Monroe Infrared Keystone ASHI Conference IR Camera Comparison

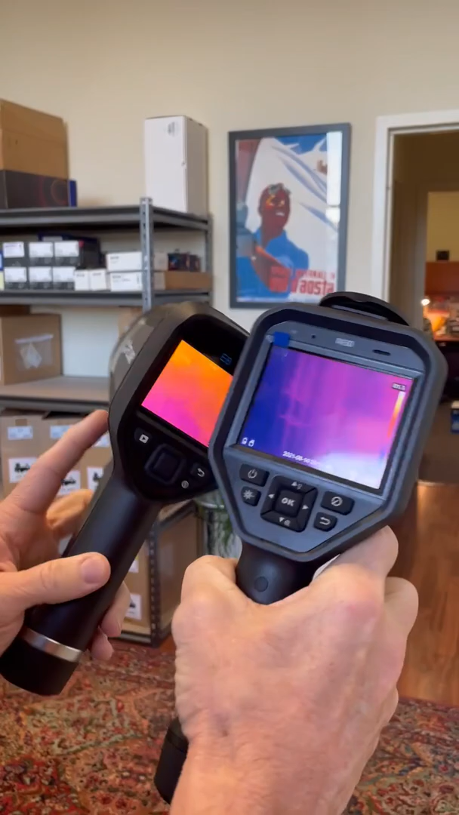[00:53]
although you'll start to see differences, and what I'm going to point out here is it's a larger screen. So for the sake of going forward,
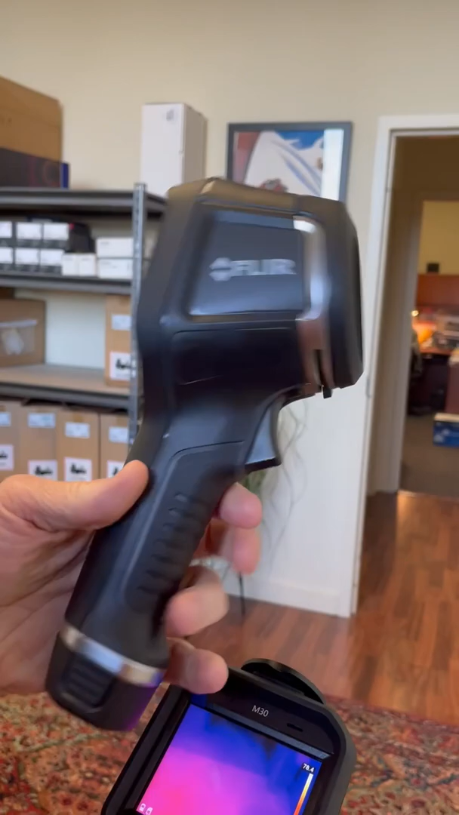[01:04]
what we have is a 320 by 240 fixed focus camera, single trigger, and you manipulate with the center button.
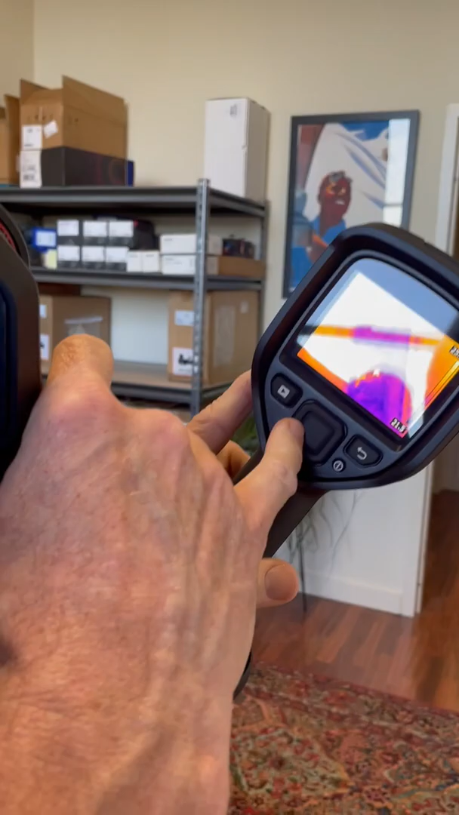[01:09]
At this point, everything with the Hick Micro changes.
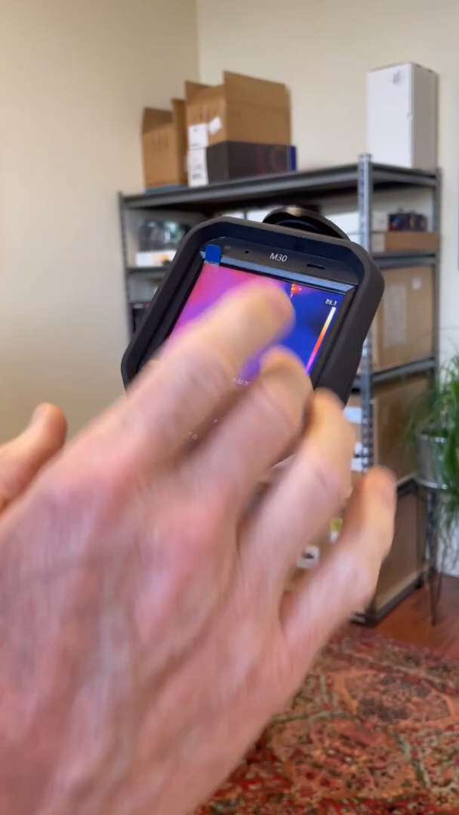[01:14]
This is a touchscreen, as opposed to using the manual buttons in between.
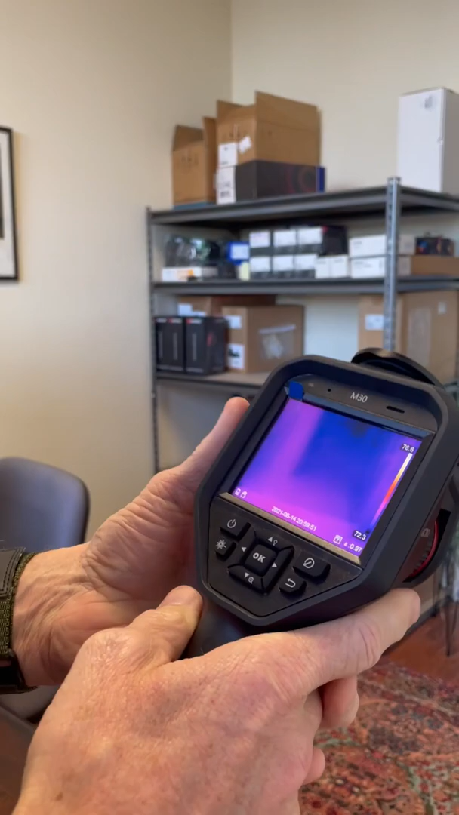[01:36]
It gives you video capability, microphone and a speaker, so you can capture real-time video. All of these things the E8 does not do.
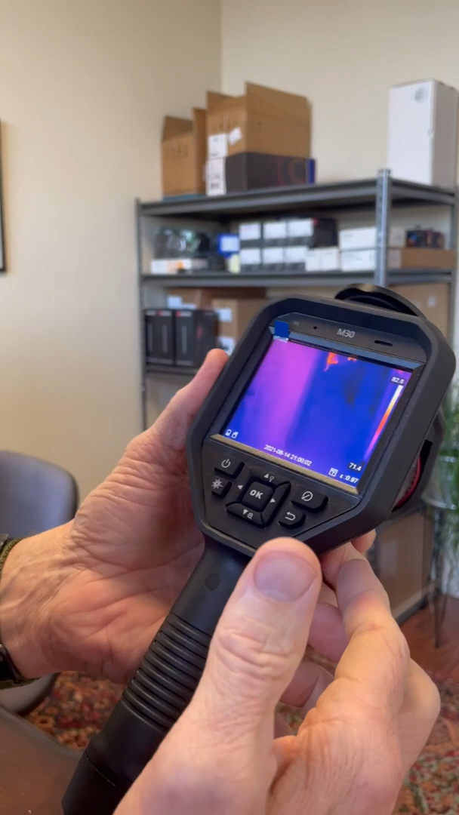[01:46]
It's a faster resolution for the 25 hertz versus 9 hertz, so your image refresh rate is better.
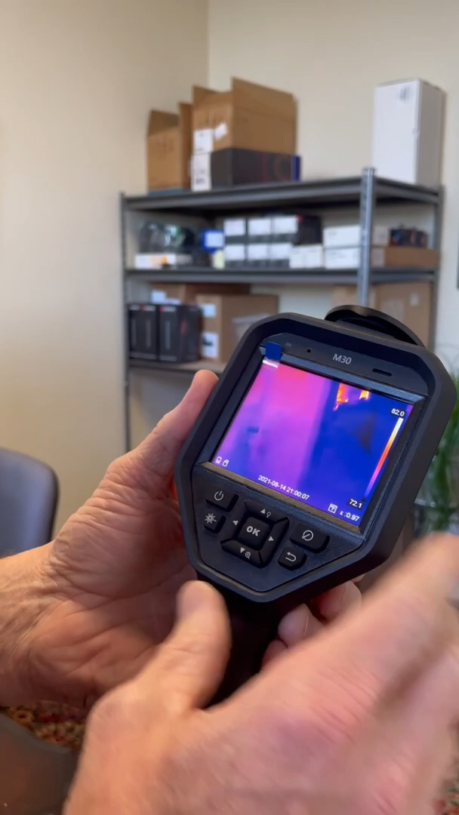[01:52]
And just overall, what the camera can do is impressive.
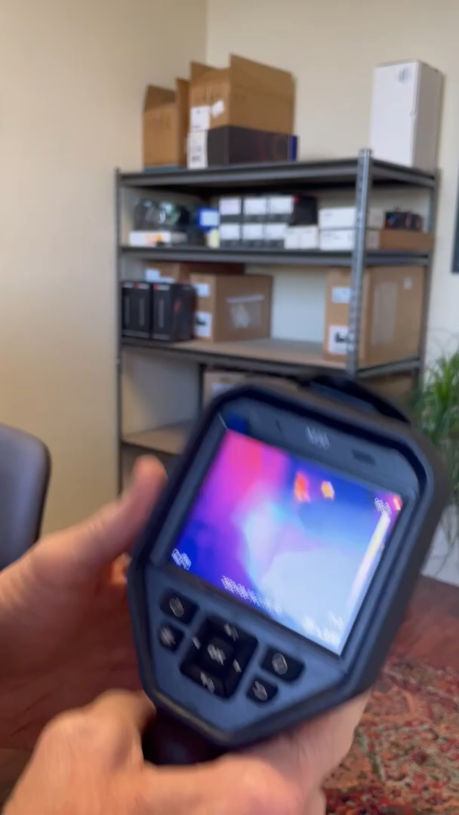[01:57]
So here, take a quick look with me here.
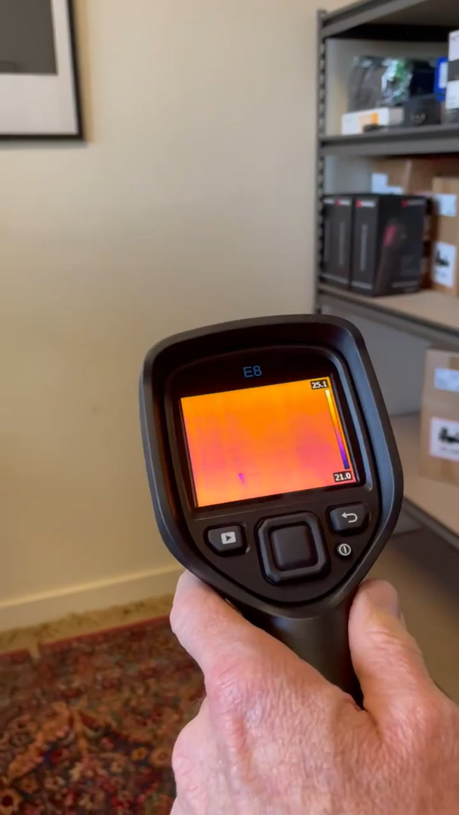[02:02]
So basically, I flicked some water on the floor, right? And you can see that. I'm trying to get a good picture on it for you.
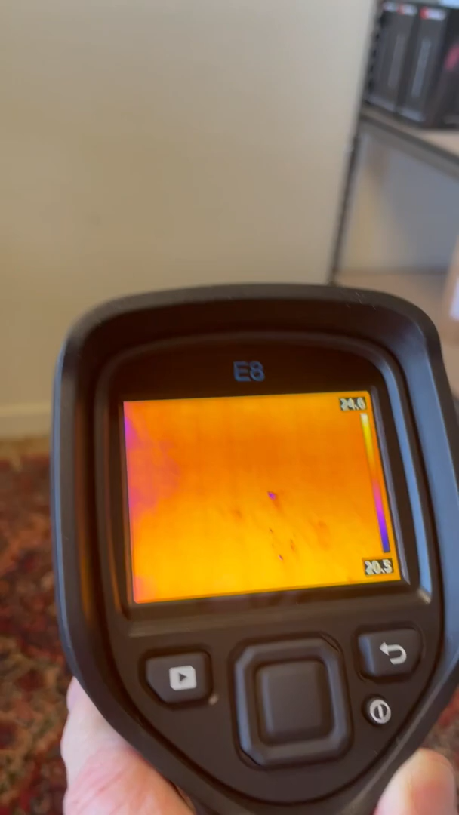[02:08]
So that's pretty nice, because it's nothing you can see with your bare eyes.
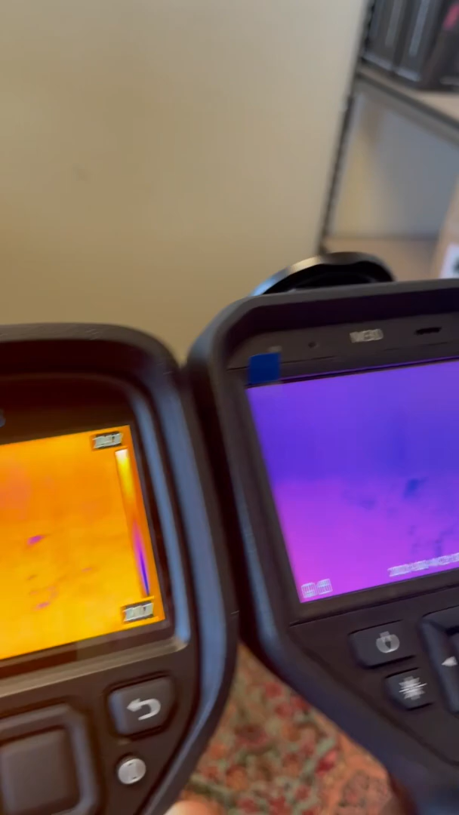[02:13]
So now, let's take a look with the Hick camera compared to the FLIR. I'm not moving.
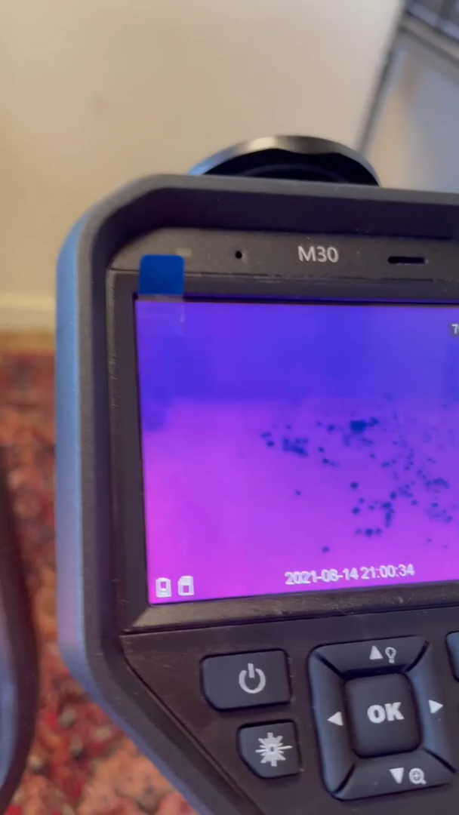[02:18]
I'm just moving the cameras in here. That gives you a little bit of an idea of some of the major